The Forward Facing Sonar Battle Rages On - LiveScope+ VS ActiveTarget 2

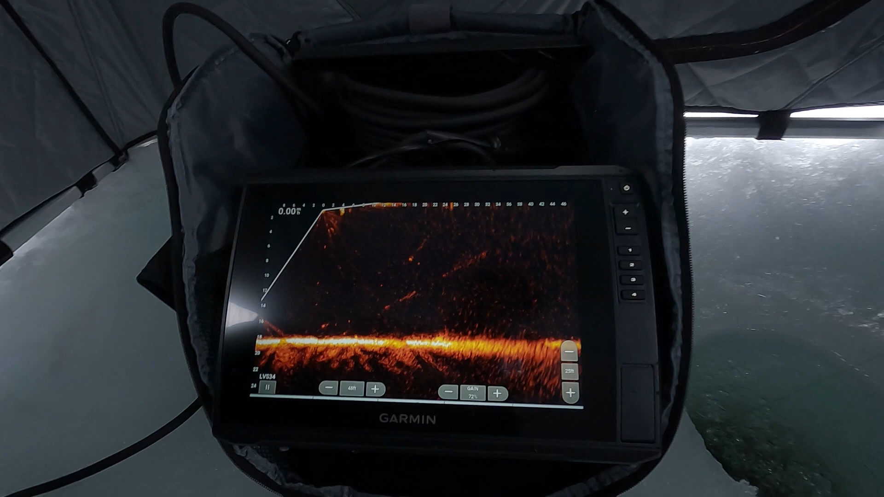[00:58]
got set up here so this is a garmin echo map 106 sv so it's a 10 inch unit their echo map ultra unit and then we've got the garmin
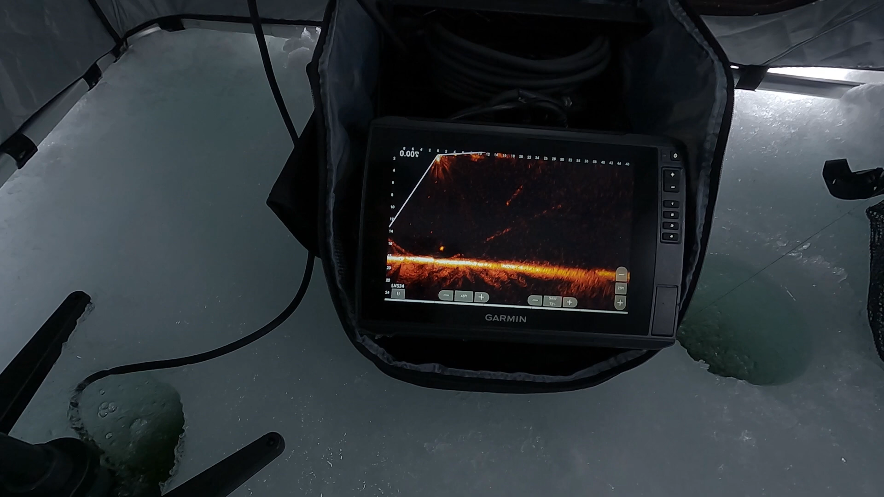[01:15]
little bit just so you can kind of see one thing i was a little surprised about
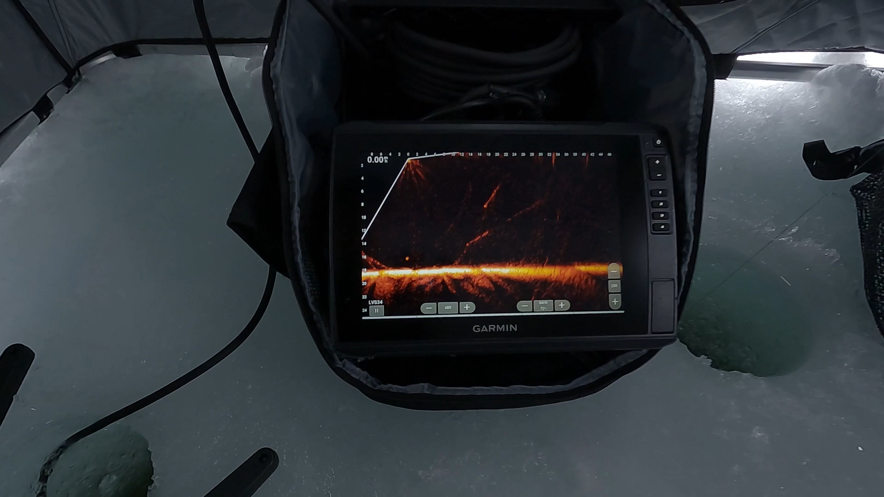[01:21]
with this color palette is there actually is still some beam stitching we've got some fish looks like out here but you do see a little bit of beam stitching and that's one thing kind of complained a little bit about on the lawrence but actually surprised
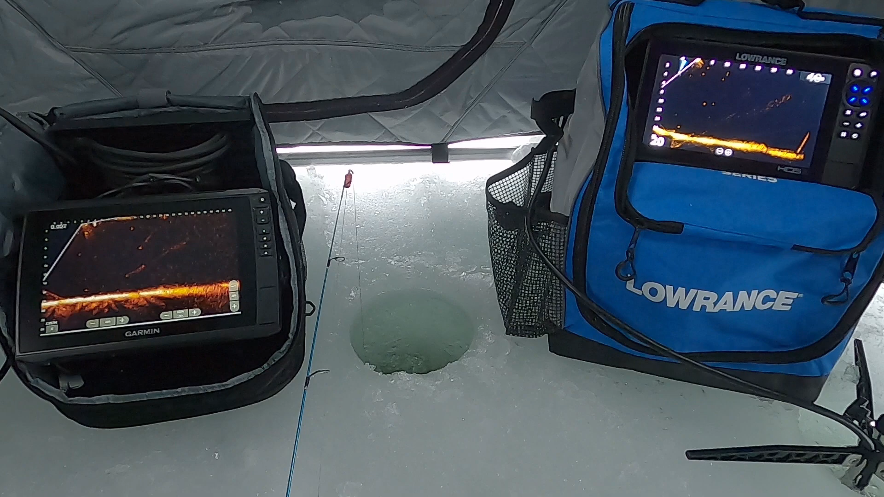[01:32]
that how much is on the garmin still i
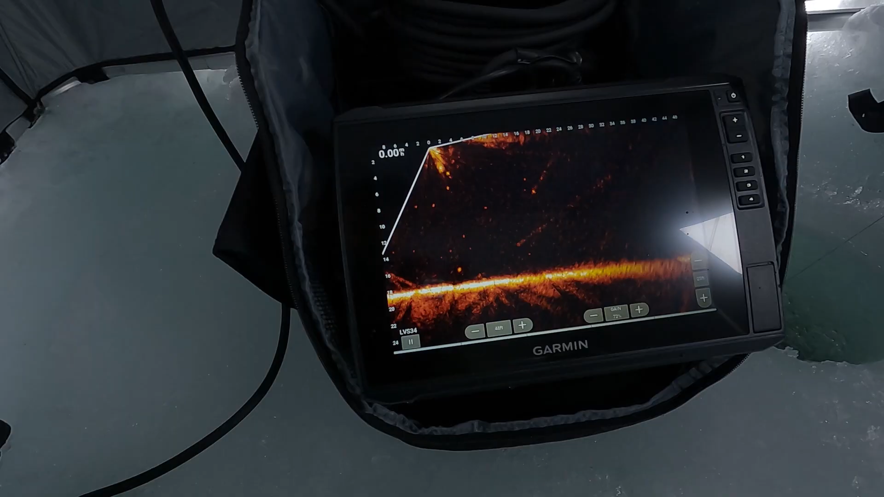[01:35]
think if we play with the color palette a little bit that may affect things
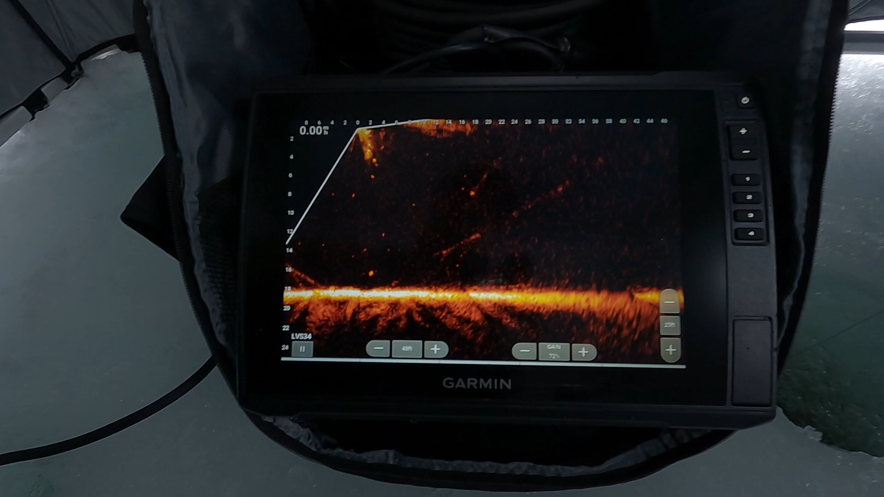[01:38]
now today is february 25th 2023 and the current software
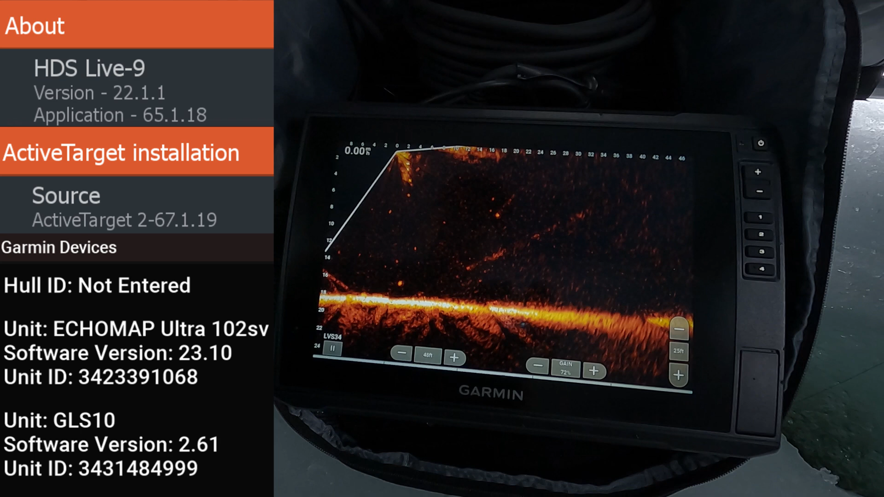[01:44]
in these units is up to date as of today i can't remember exactly what it is all right and over here on
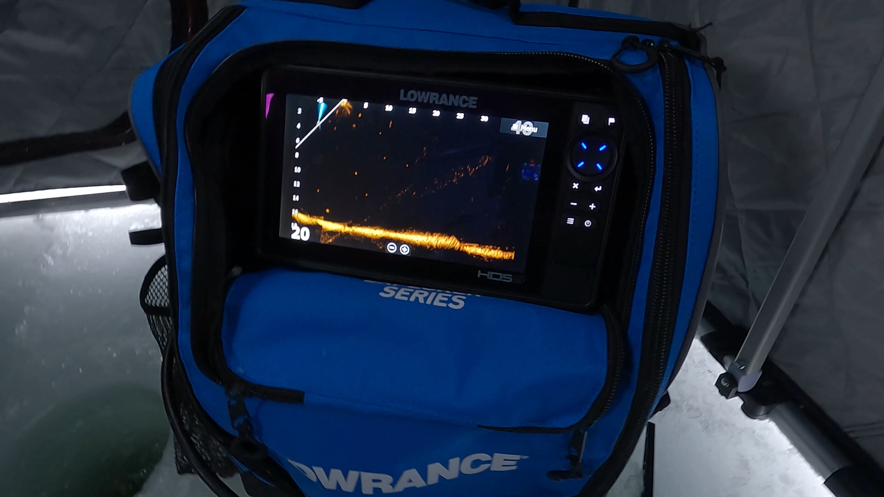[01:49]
the lawrence side we've got the hds 9 live got the active target 2 module in there then i've got the
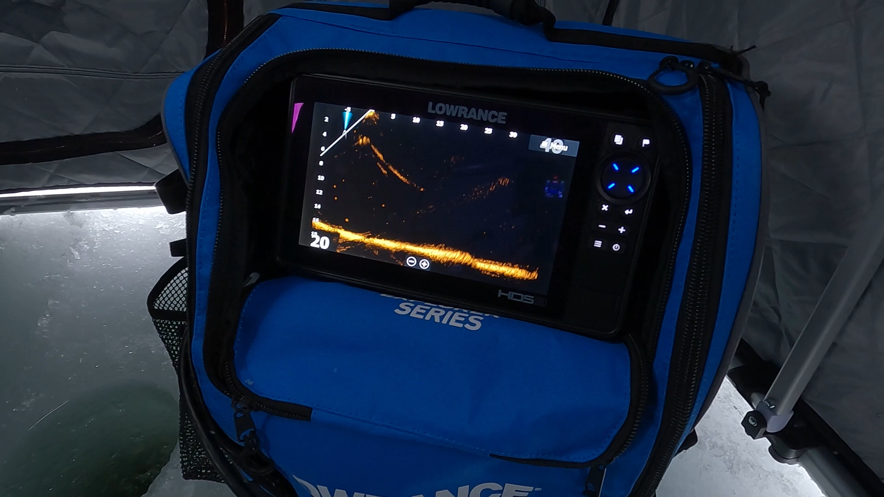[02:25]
i'm just basing it off the hds 9 which is still the the high-end unit that they have out today so we've got a higher end
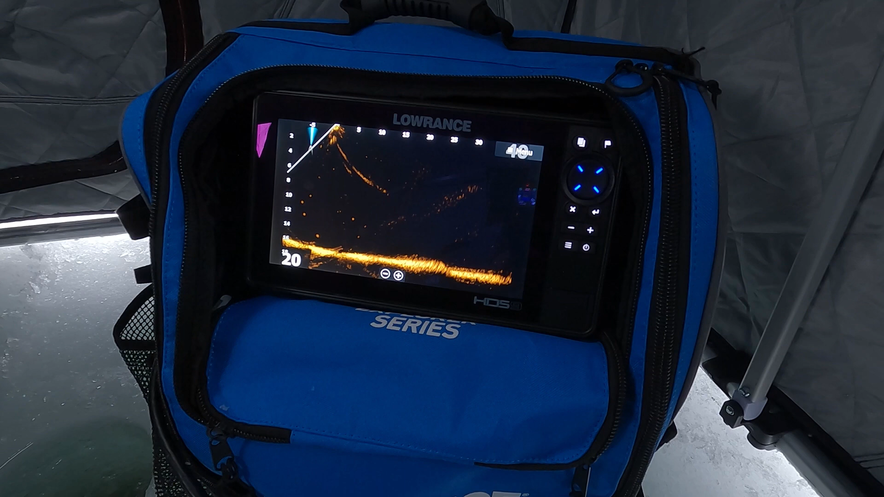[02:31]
unit with the lawrence we've got a better transducer mount on it with that rytec mount and then we've got
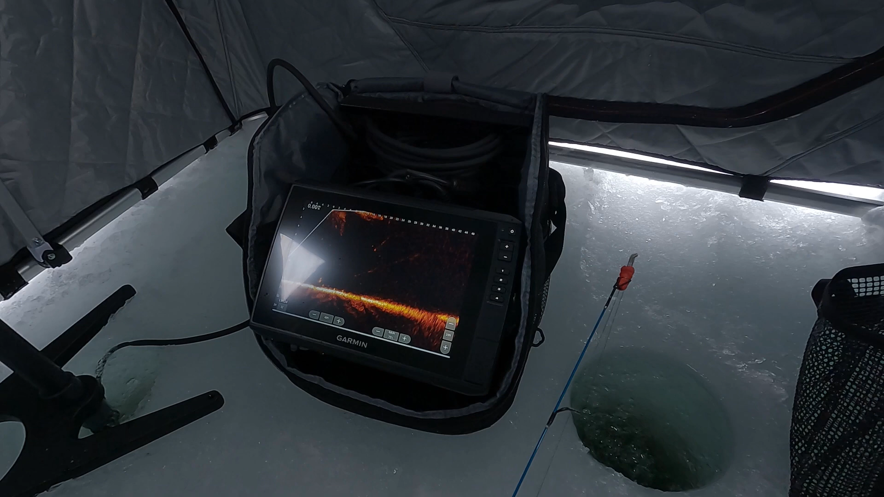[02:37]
the garmin here which is just their basic setup both units are running on the exact same lithium battery
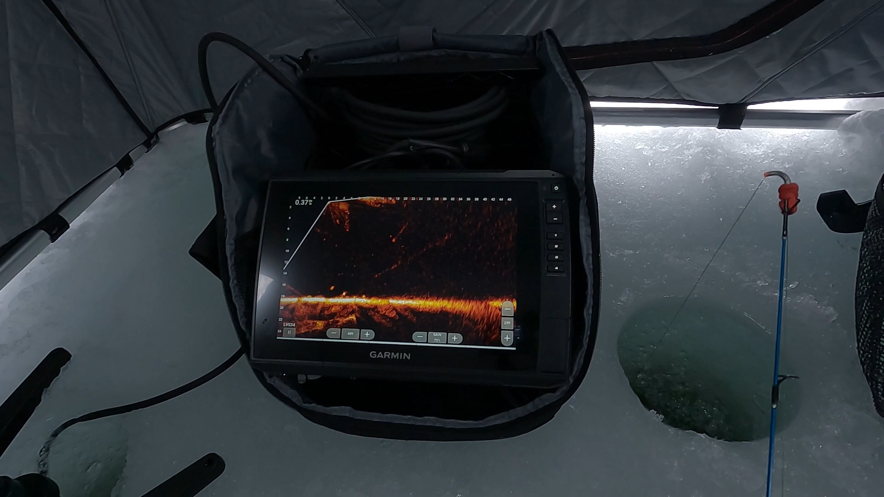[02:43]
it's a just a cheap 12 volt 16 amp hour battery that i've got powering both of these up now
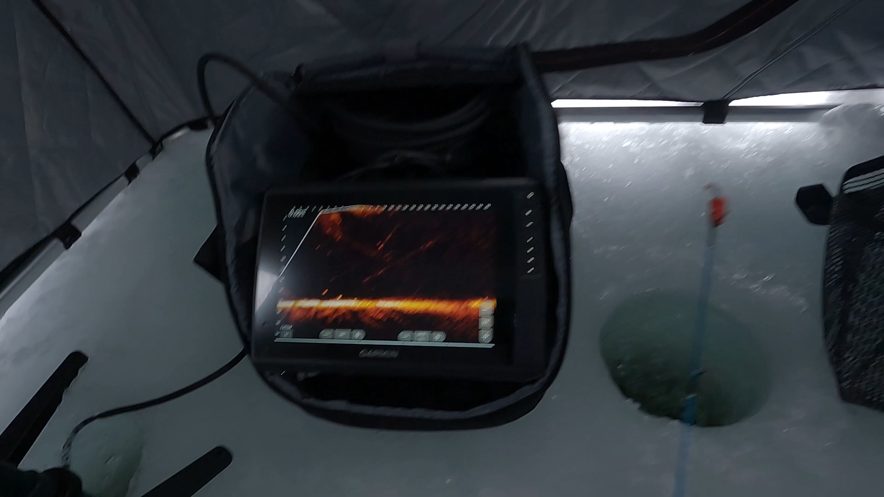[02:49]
the interference you're seeing on the screen that's kind of just going to be the the case for this video because we've
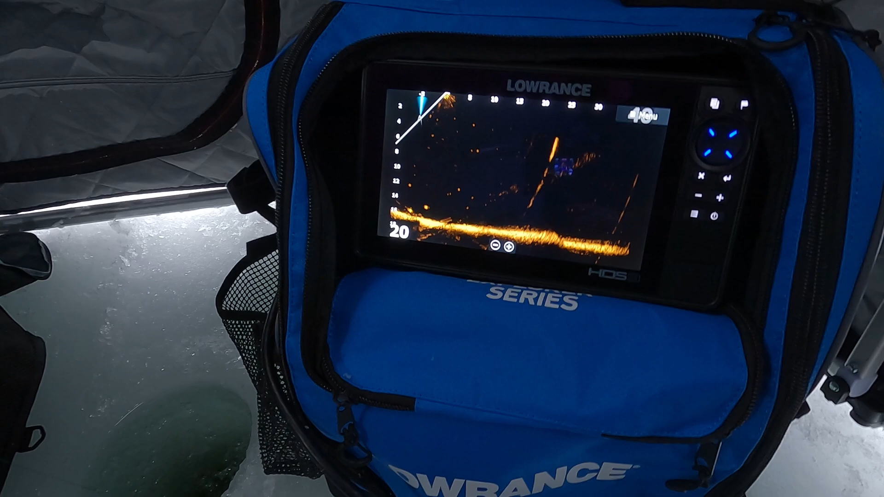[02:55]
got two units running at the same time so i want to talk about my complaints on the products so what i've seen
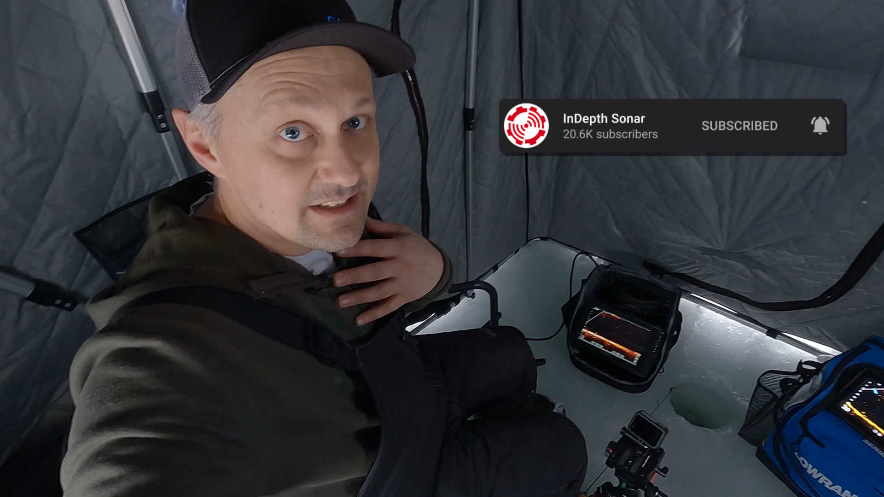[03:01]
so far on the lawrence is the distance is not as good there's more beam stitching than i would like and on the garmin it's more menu software type things that i don't really like about it so personally i've used the lawrence a lot more than
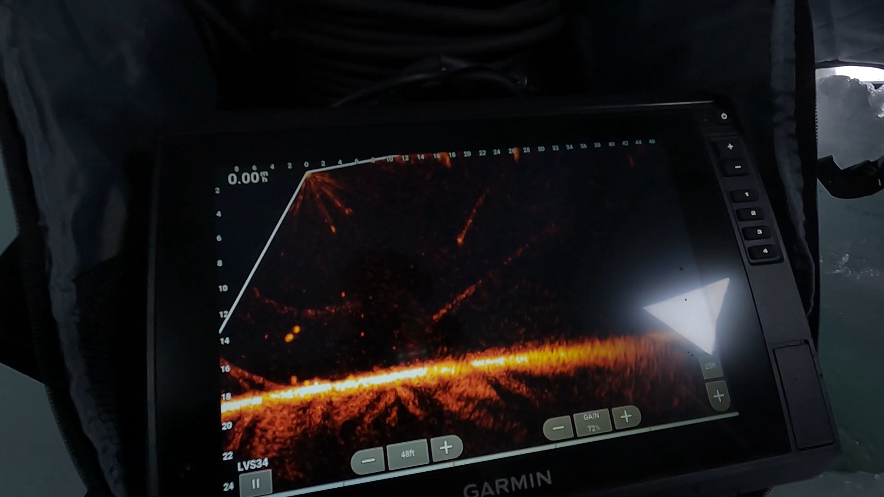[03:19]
i have the garmin but this is one of my first times ice fishing with the lvs 34 now i've used it in the boat quite a bit but haven't used it out on the ice so now i personally own the lawrence unit that's what i decided to go with and the main reason
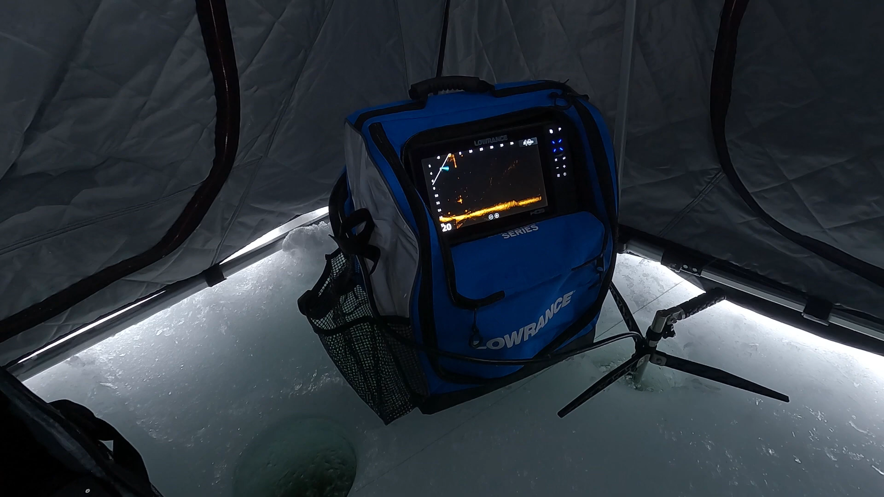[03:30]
was was because i'm not super serious about fishing so if i didn't have the greatest live sonar it wasn't going to be the end of the world
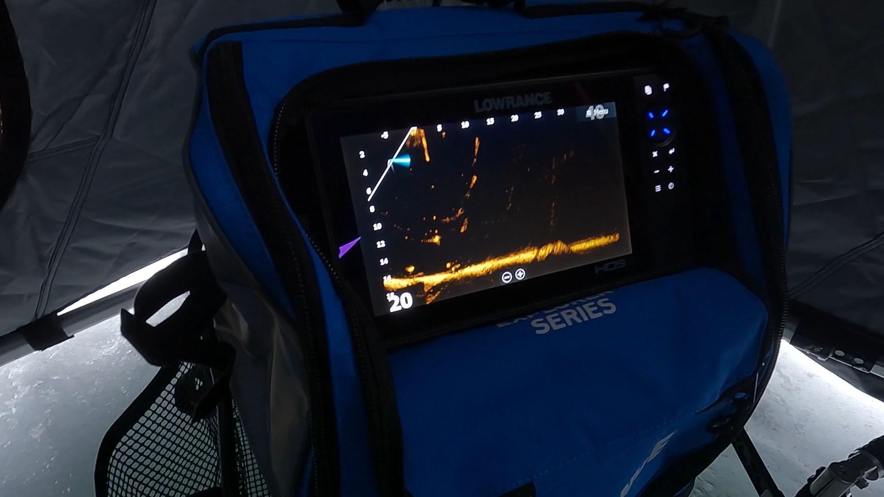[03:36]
for me but the reason i went with lawrence is i just like their menu system i like how the units operate how you can navigate